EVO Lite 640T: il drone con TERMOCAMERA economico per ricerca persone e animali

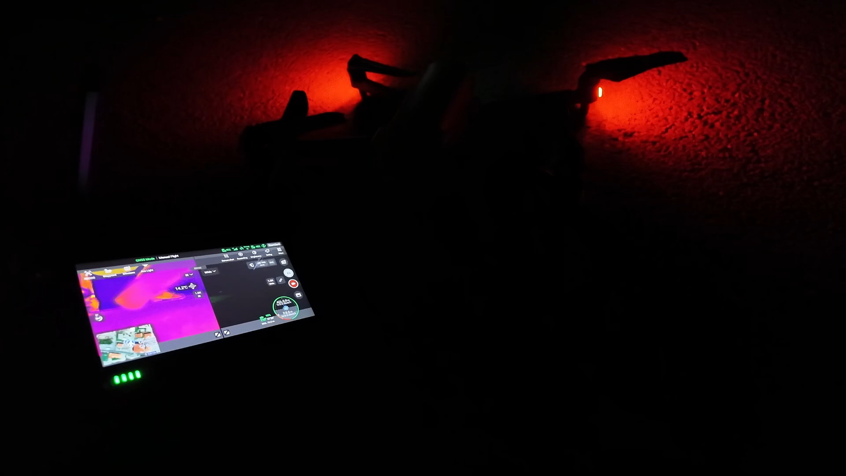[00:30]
In questo volo notturno voglio provare a verificare le capacità della camera termica nell'ambito di ricerca persone,
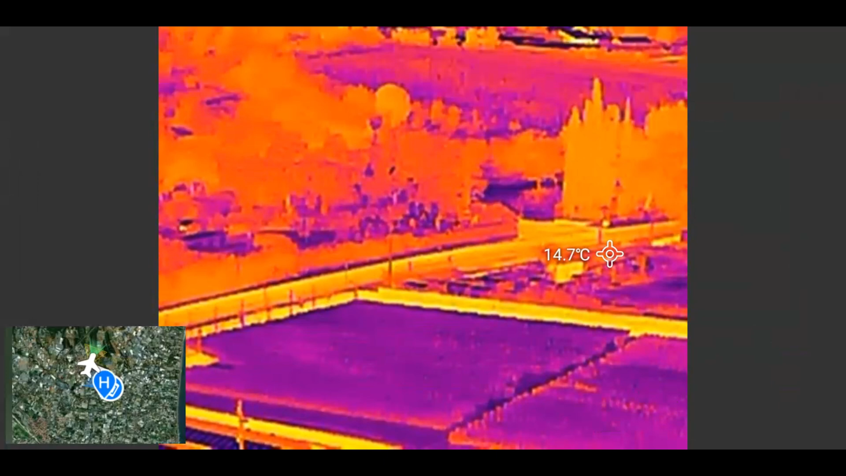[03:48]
On screen: spot 14.7°C
satellitare che ha agganciato in questo momento 24-25 satelliti. Come abbiamo visto c'è la possibilità di affiancare l'immagine sul visibile.
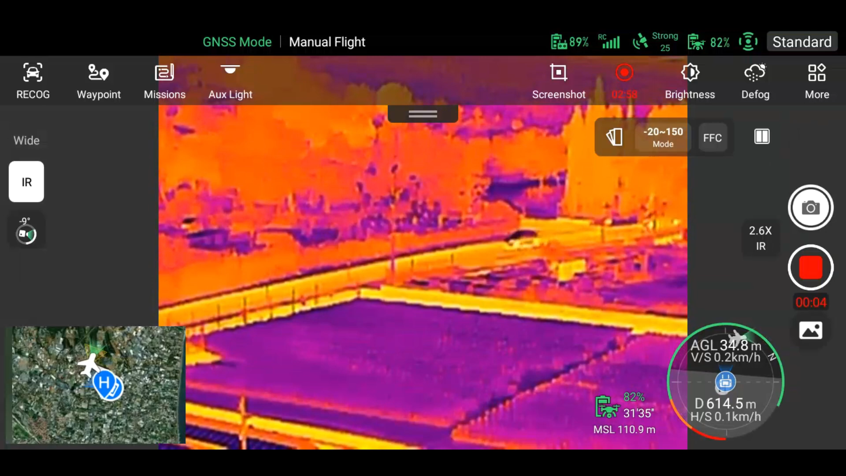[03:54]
In questo momento la linko ha lo stesso ingrandimento della camera termica.
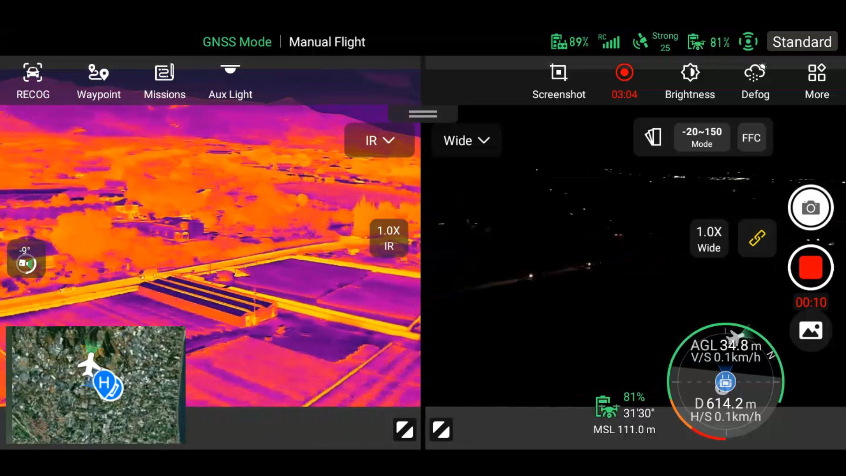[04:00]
Quindi quando ingrandisco una si ingrandisce automaticamente anche l'altra ma è possibile anche sganciarle. Sto usando la palette iron,
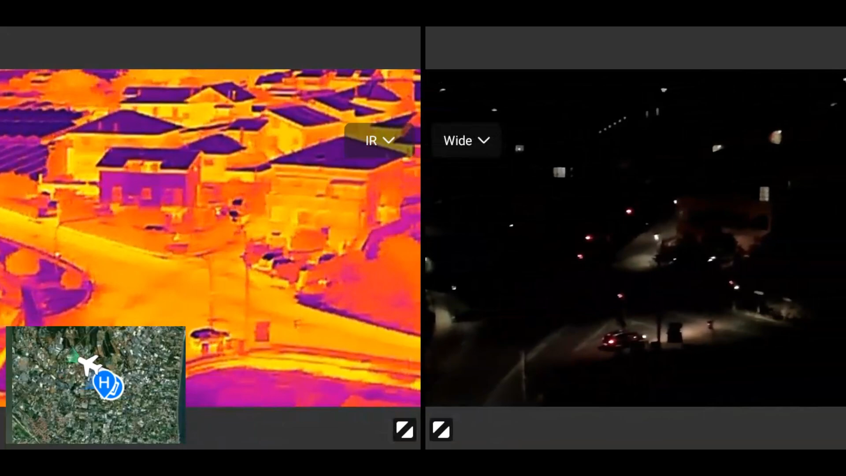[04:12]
non ho sintonizzato la temperatura quindi a temperatura in automatico la sintonizzazione prende tutto il range da meno 20 a 150 gradi. Guardate che differenza tra la camera sul visibile e la termica.
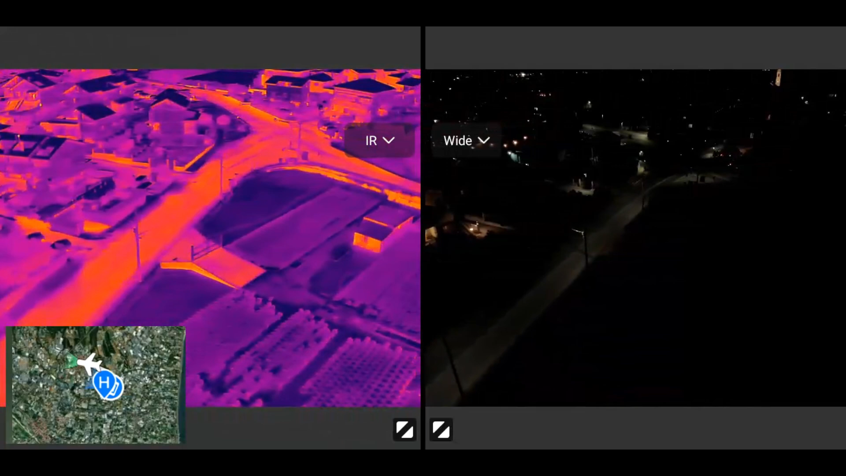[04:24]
Vedete la parte buia sul visibile è perfettamente visibile con la camera termica.
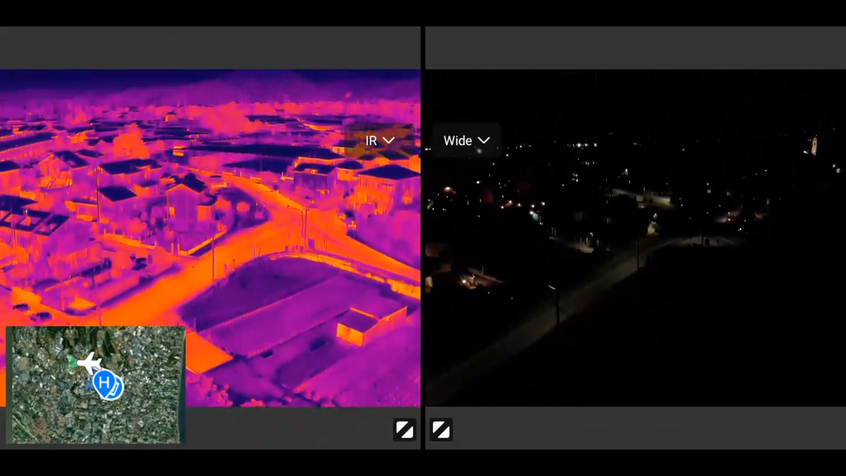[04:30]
E lo si vede anche qua. Vedete tutta la parte buia, guardate cosa c'è nella parte buia. Cosa che con la camera sul visibile ovviamente non si riesce a vedere.
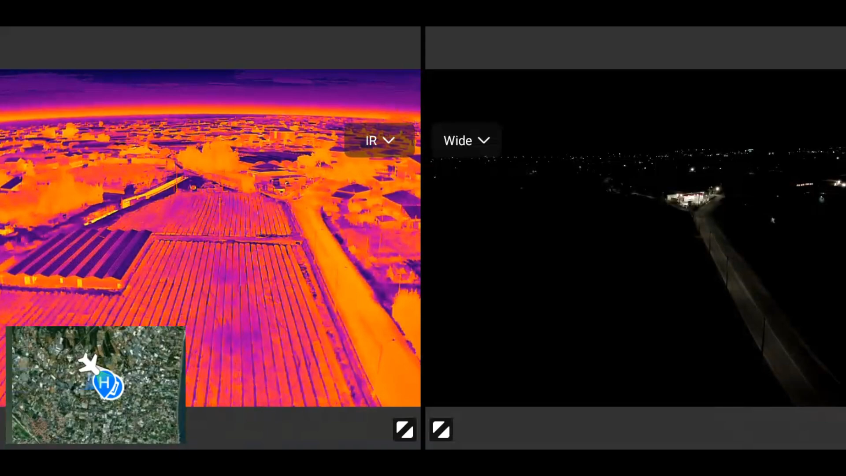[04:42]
Vediamo anche che ci sono dei punti caldi su questa che sembra essere una serra. Evidentemente queste sono le porte che fanno uscire il calore interno all'esterno e quindi viene rilevato.
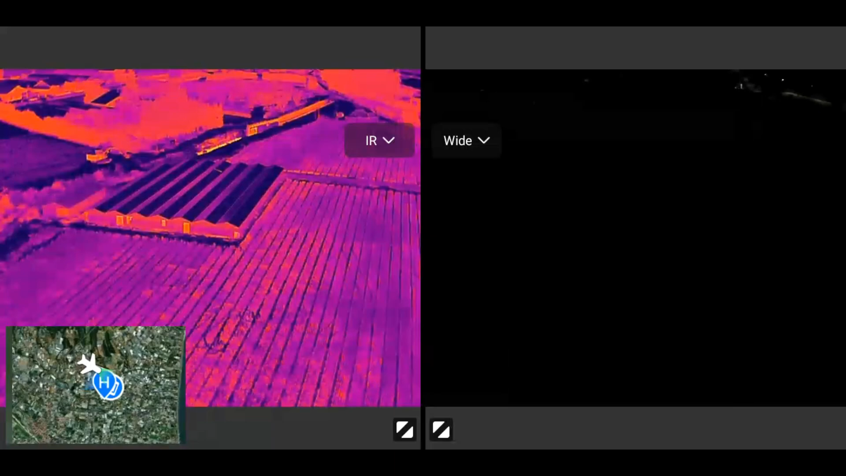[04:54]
Vediamo se individuiamo qualche persona.
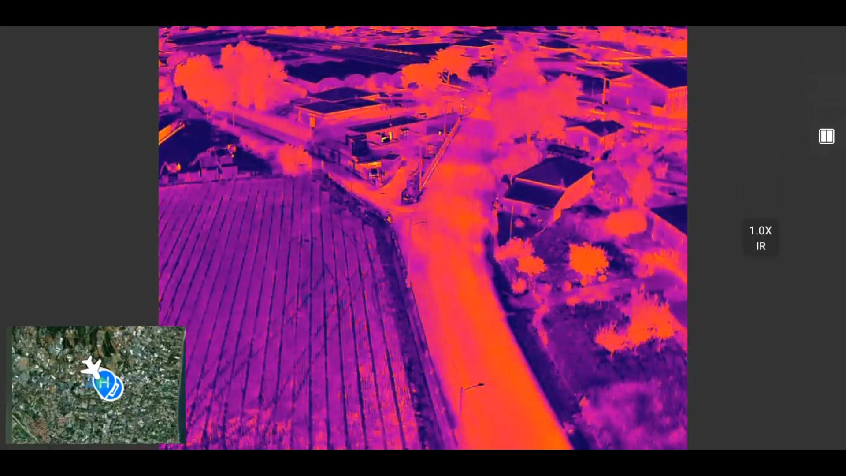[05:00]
Eccone una lassù che si sta muovendo. Sembra una persona. Si sta muovendo quindi è una persona. Eccola qua. Vedete?
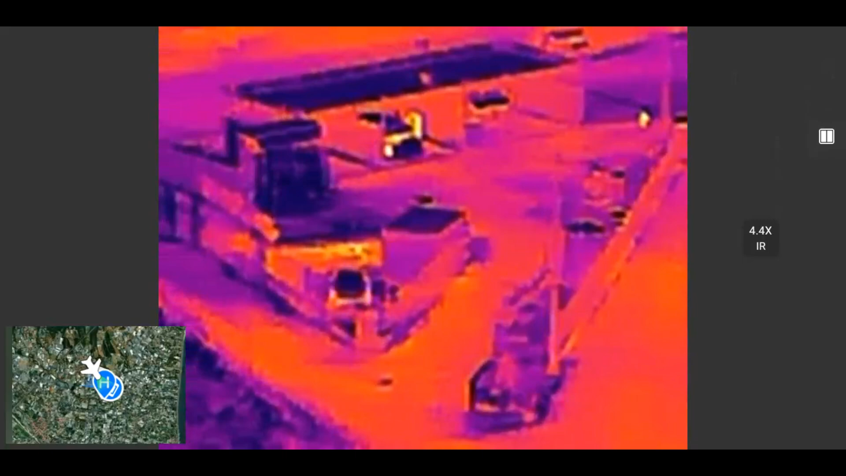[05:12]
Quindi si riesce a individuare a questa distanza anche se ingrandendo ovviamente lo zoom digitale di una camera termica 640 degrada.
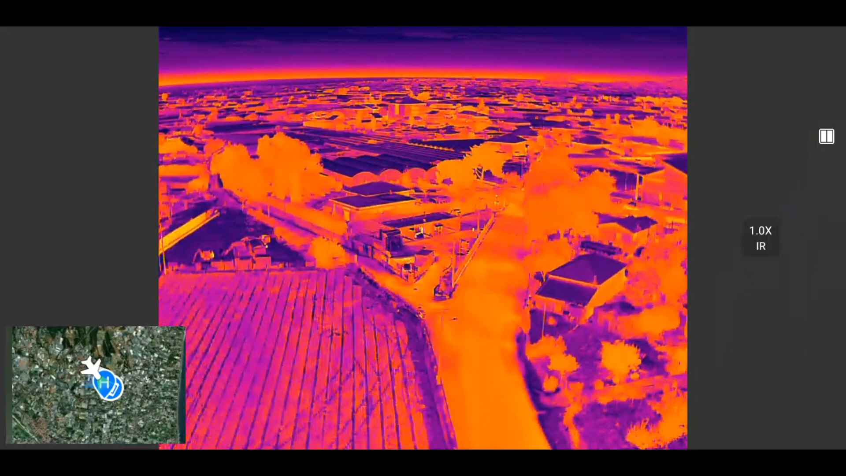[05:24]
Però avete visto si può vedere che il punto caldo della persona si distingue anche se intorno ci sono comunque altri punti caldi.
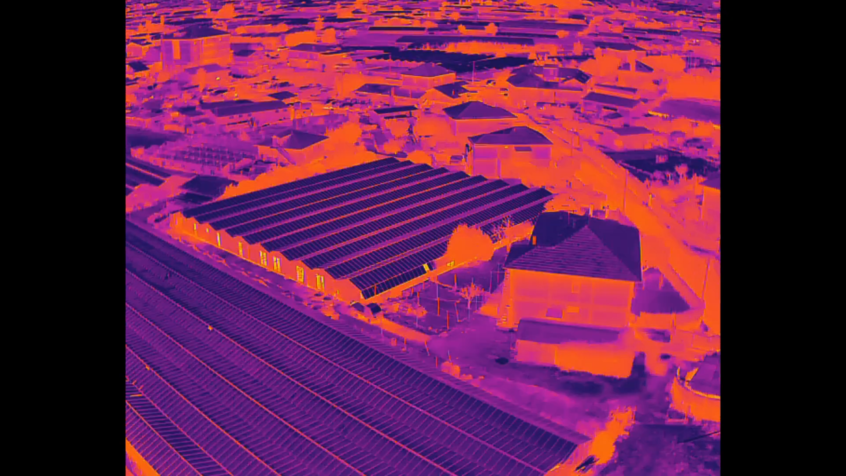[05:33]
E ora guardiamo qua. C'è un punto caldo che si sta muovendo. Sono a circa 300 metri di distanza da questo punto caldo.
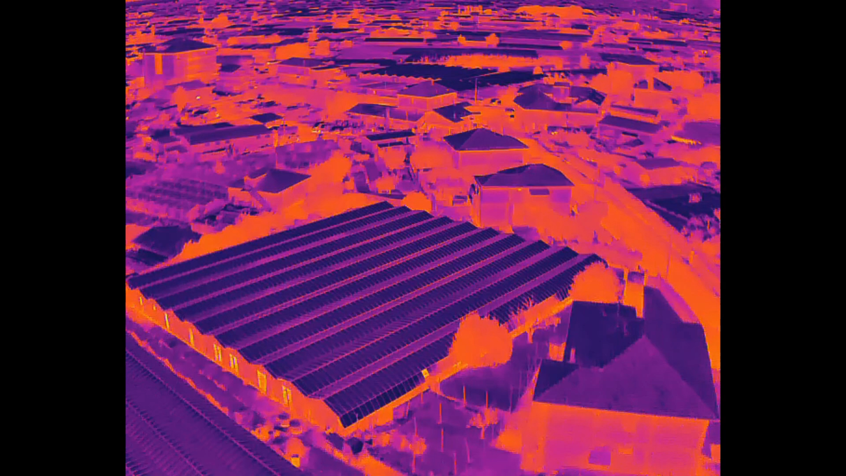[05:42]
Quindi evidentemente è una persona che sta camminando.
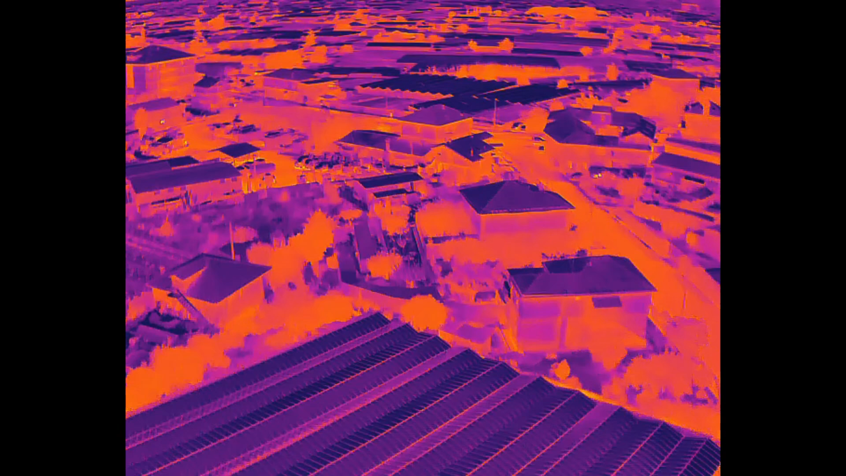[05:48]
Ecco un drone con le regole C1 ci permette anche di fare questo tipo di voli. Perché non ci sono distanze minime da mantenere rispetto alle persone non informate.
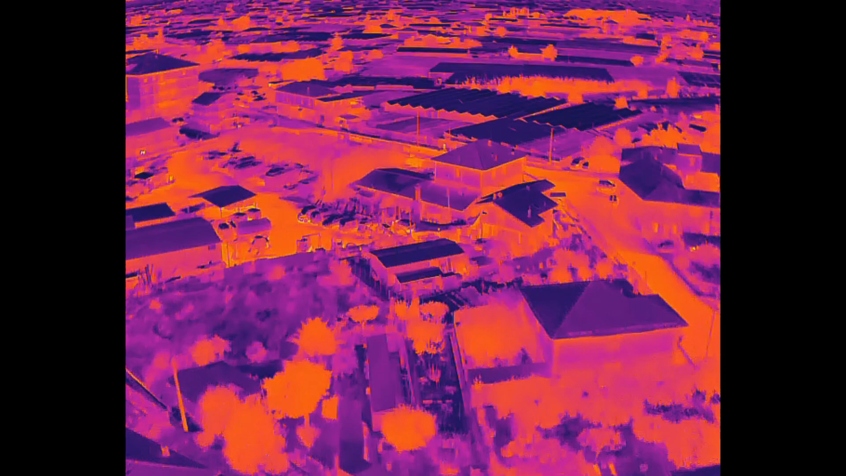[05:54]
Mentre invece ad esempio un C2 deve mantenere la regola 1 1.
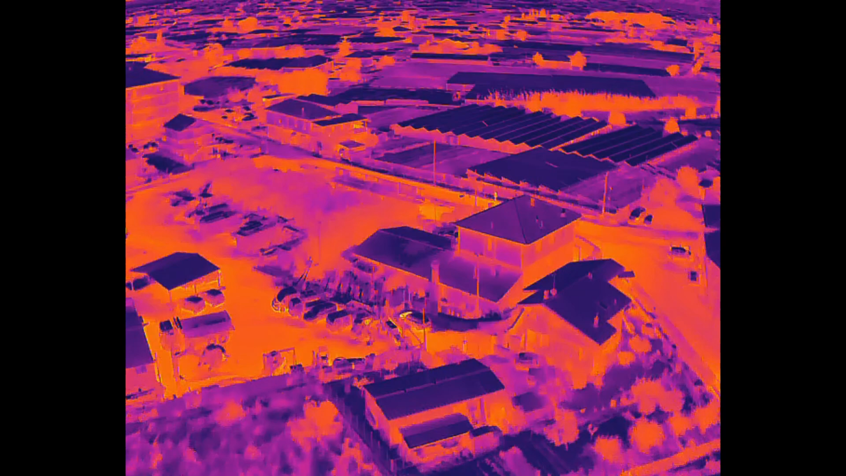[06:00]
Altezza uguale a distanza dalle persone non informate. E allora vediamo se sul visibile si vede qualcosa. Ma come possiamo notare non si vede la persona sta
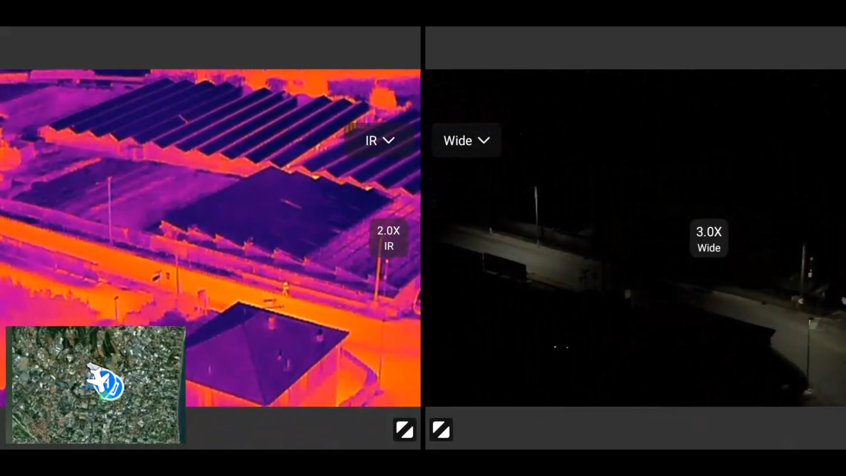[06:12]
attraversando una zona buia e la vediamo soltanto con la camera termica. Ecco che adesso si vede anche con la camera sul visibile ma è molto difficile distinguerla da lontano. Invece con la camera termica come abbiamo visto si è subito visto il punto caldo.
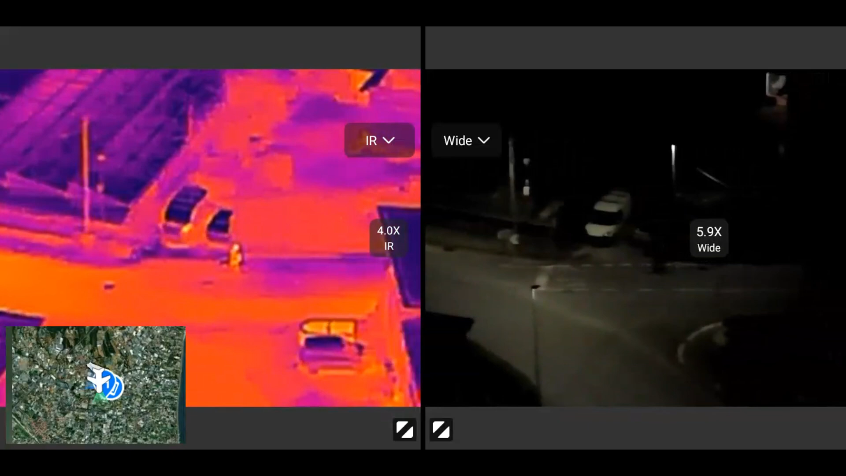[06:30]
Certamente bisogna vedere e guardare bene l'immagine termica interpretarla bene. Non è una cosa semplice richiede esperienza e addestramento. Adesso vediamo che c'è anche un'altra persona che si sta muovendo.
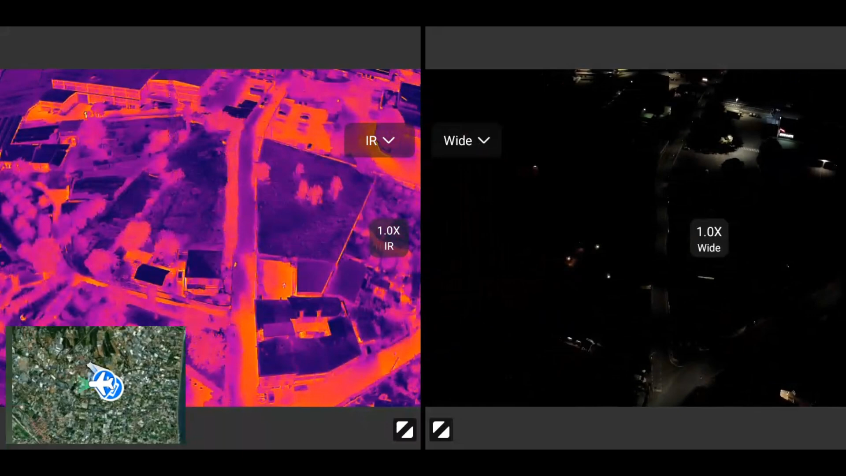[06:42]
Mentre sul visibile assolutamente non si nota nulla. Riproviamo anche sul visibile. Facciamo uno zoom e vedete non si vede assolutamente niente se non qualche piccola ombra che si muove saltuariamente.
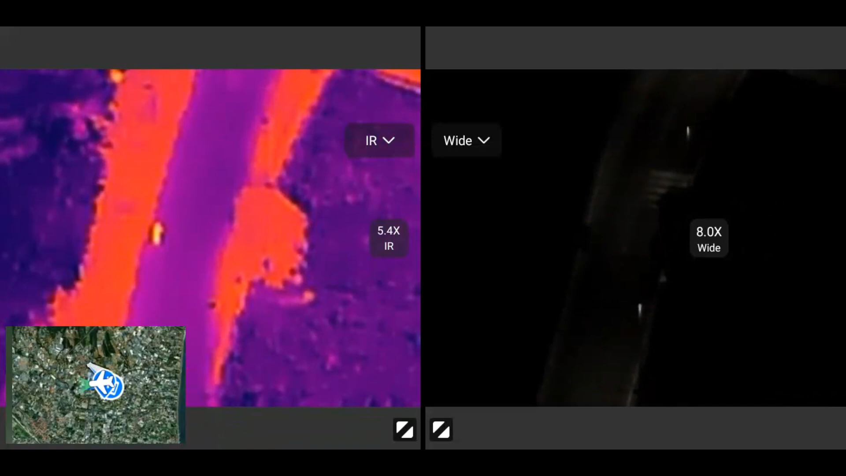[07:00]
Ecco forse adesso abbiamo visto una lucetta sul visibile perché probabilmente era lo smartphone che stavo utilizzando però c'è una grande differenza. Vedete che capacità a questa termocamera.
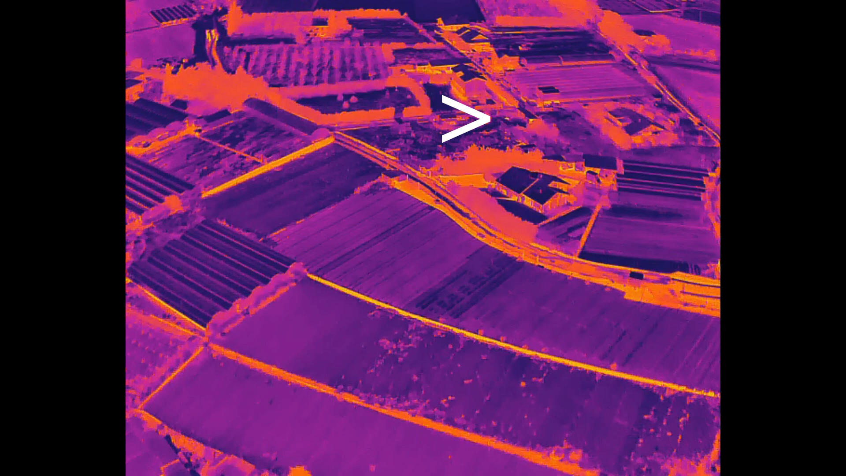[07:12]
Vediamo quest'altro caso. Qualcuno dirai ma se sai dove cercare e dove guardare faccia individuare i target.